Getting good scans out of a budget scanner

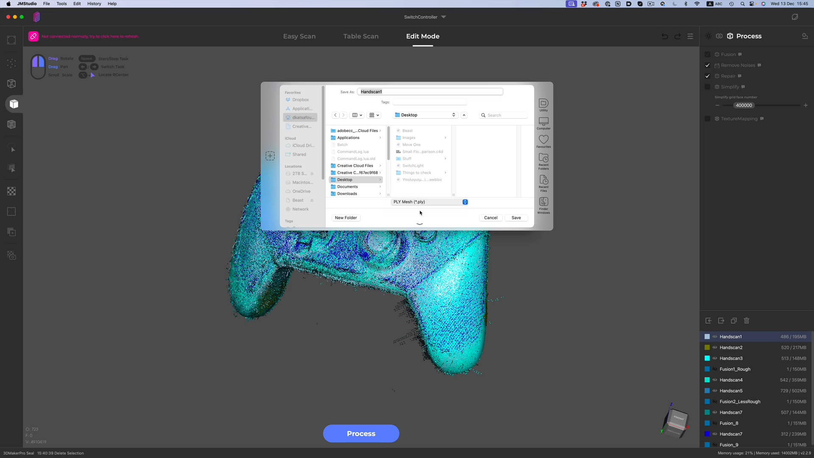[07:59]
So once we have that ready, we can go into Metashape or the program of your choice and import the point clouds one by one.
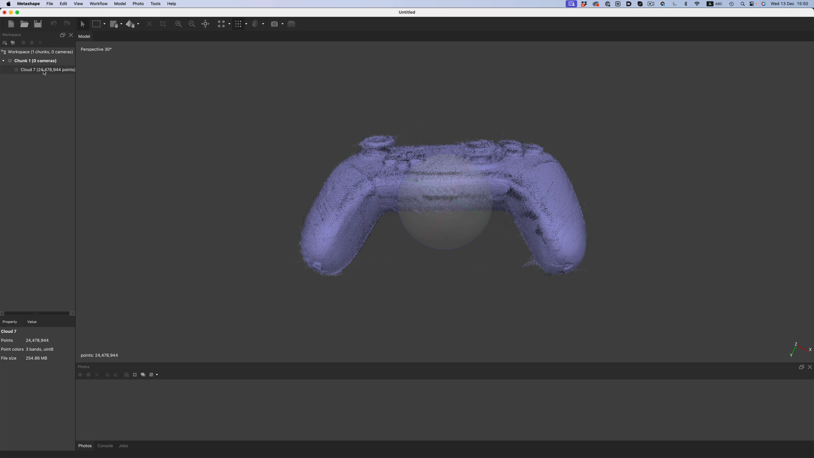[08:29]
With the point cloud selected, you need to go to Transform Region and then Reset Region. And then select the meshing command and wait for the software to work its magic.